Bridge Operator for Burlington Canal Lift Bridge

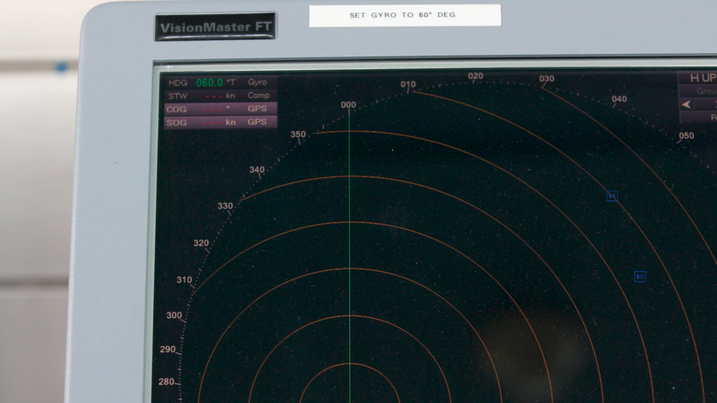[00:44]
We then track them on our radar screen here to the left of me.